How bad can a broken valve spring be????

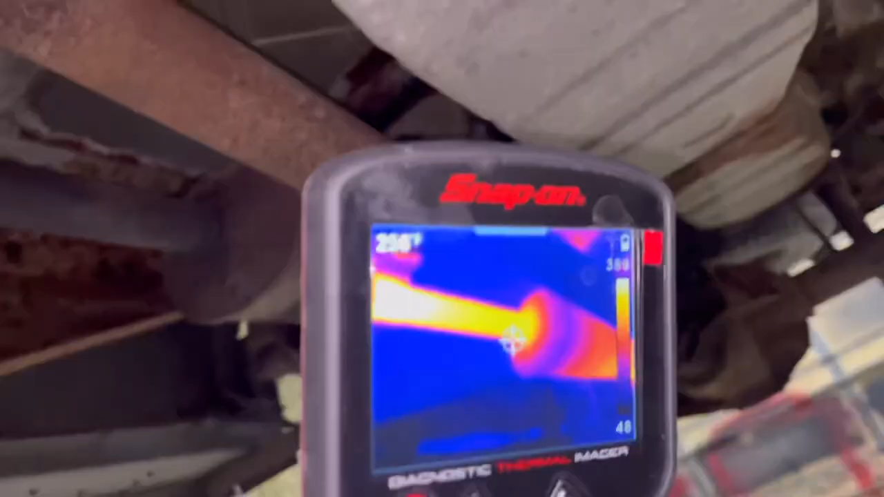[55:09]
Oh, I got a flash on.
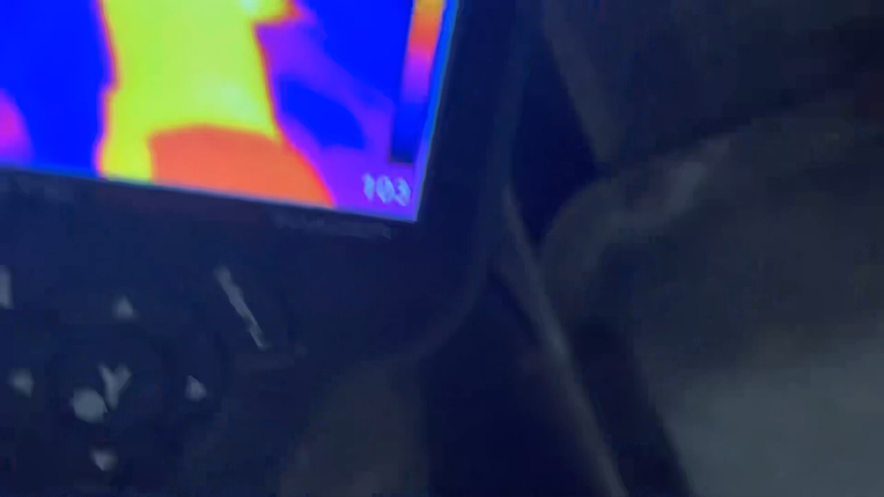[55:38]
So it's pretty even all the way through the cats.
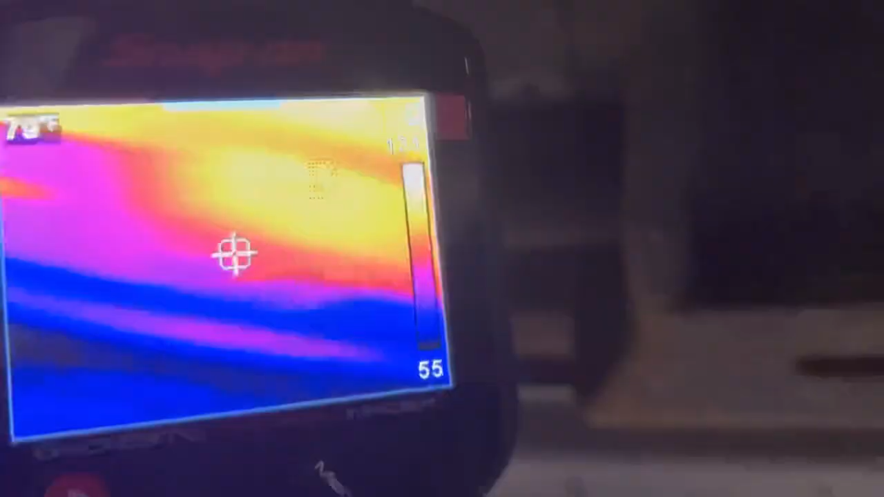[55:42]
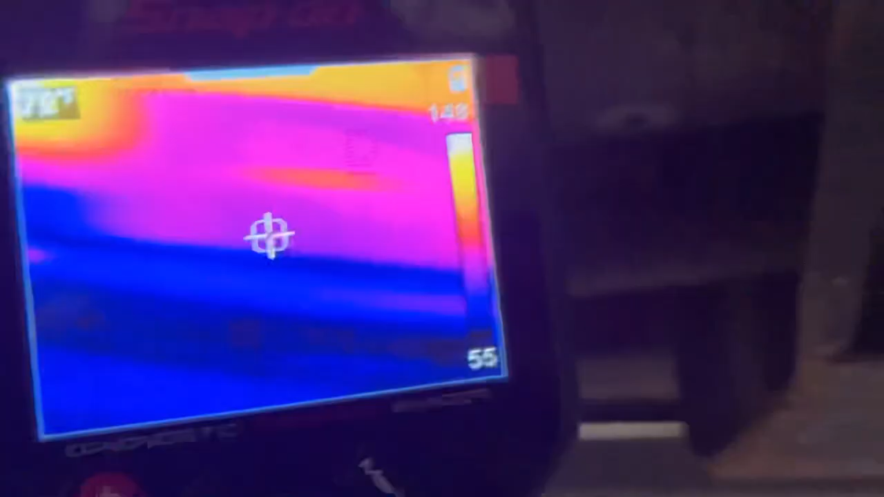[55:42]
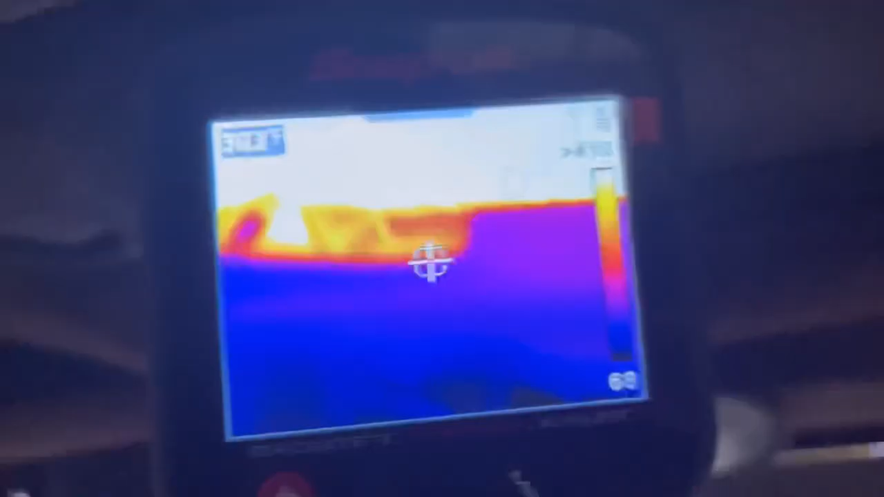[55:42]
Got one there and one there.
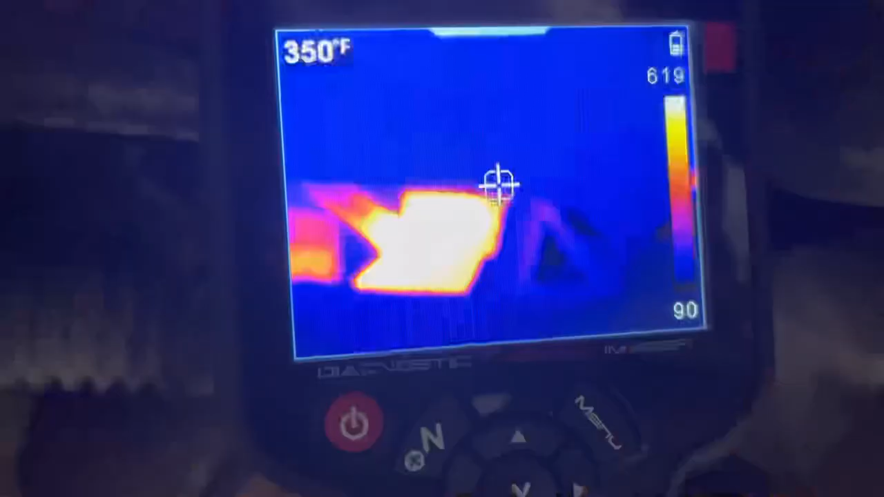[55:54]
On screen: spot 350°F
Up top, in the center is
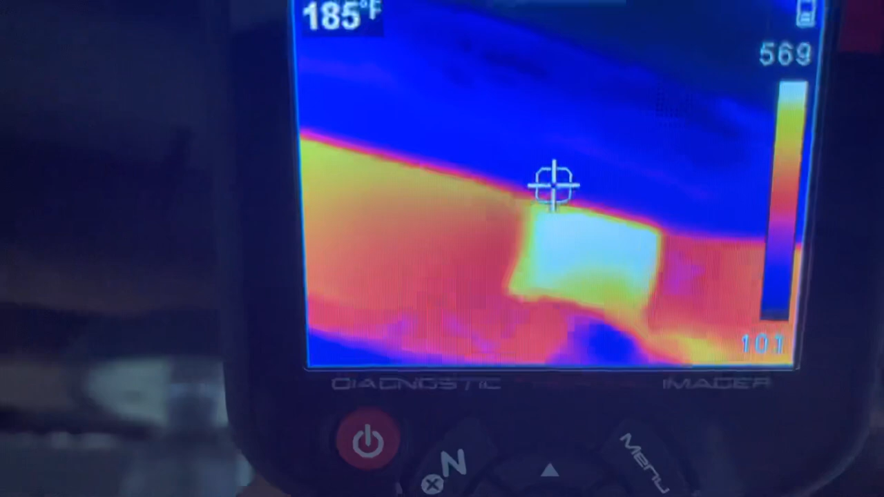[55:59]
On screen: spot 185°F
590 between the two heat shields, so a little cooler.
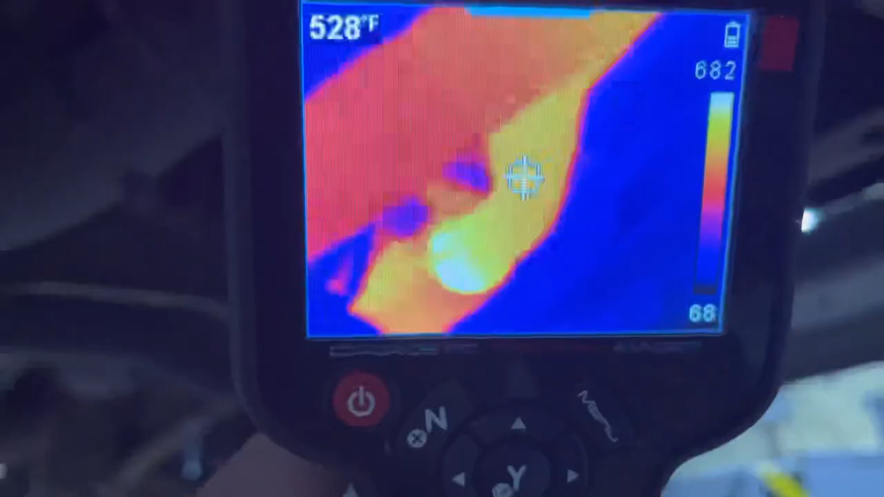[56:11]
On screen: spot 528°F
Coming out of the cat is just as hot as going into the cat.
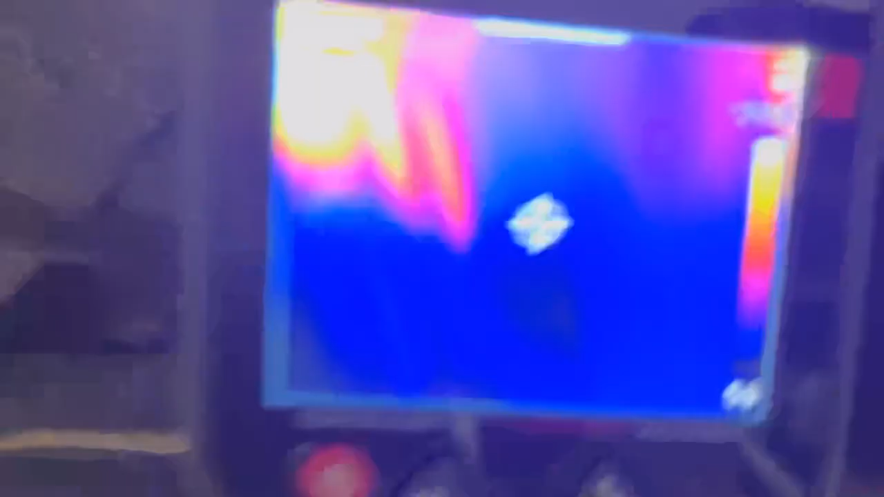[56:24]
I'm looking at it like I'm gonna. Got kind of used to seeing it from that view.
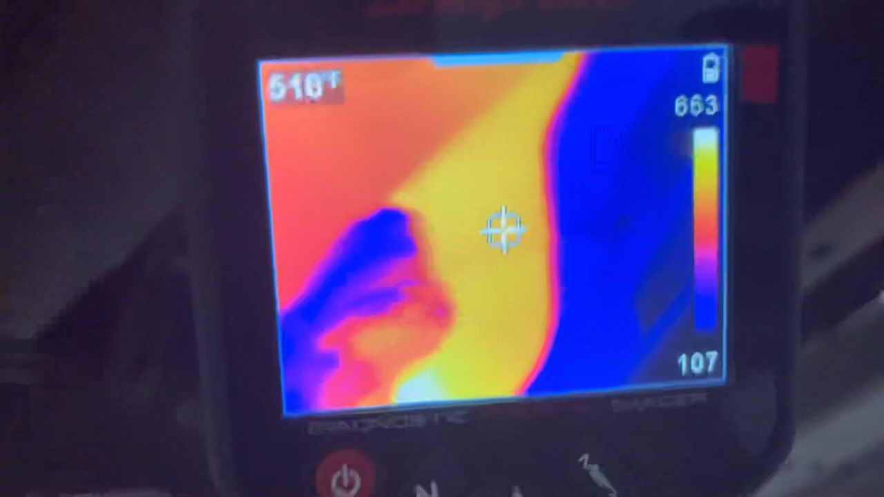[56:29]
Yeah, I mean, we're 680 degrees on the backside of the catalytic converters.